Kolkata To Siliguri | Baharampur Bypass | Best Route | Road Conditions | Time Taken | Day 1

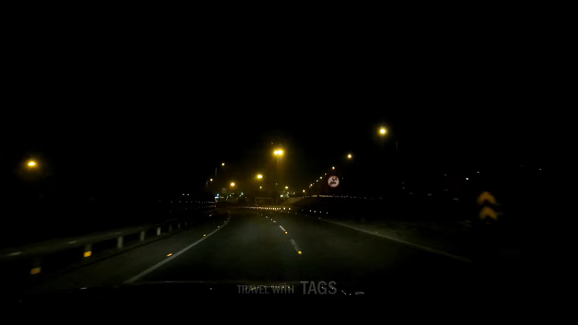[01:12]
কৃষ্ণনগর হয়ে শিলিগুড়ির দূরত্ব হলো 609 কিলোমিটার আর সময় লাগবে 13 ঘন্টা 30 মিনিটের মতো। আমাদের একটু বেশি সময় লাগবে কারণ আমরা লাঞ্চের জন্য দাঁড়াবো।
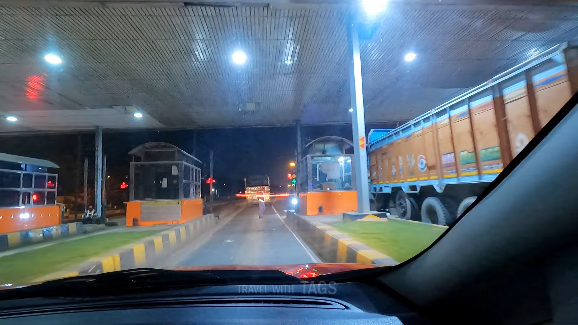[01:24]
আজকে নিবেদিতা সেতু ক্রস করার পর আমরা আমাদের প্রথম টোল প্লাজাতে পৌঁছে গেলাম।